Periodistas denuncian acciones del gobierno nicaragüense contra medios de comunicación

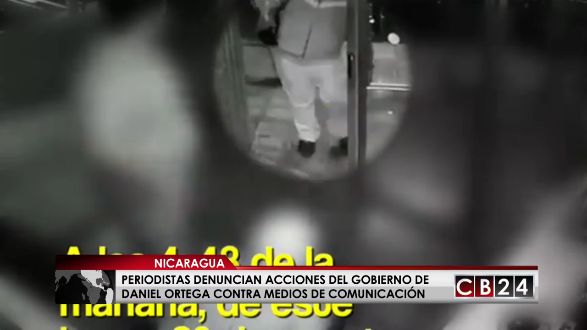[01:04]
se detalla la llegada del presunto emisario del gobierno de Ortega que pretendía tomar las riendas del Canal 10 para autocensurar al medio y evitar la cobertura informativa que viene desarrollando este canal,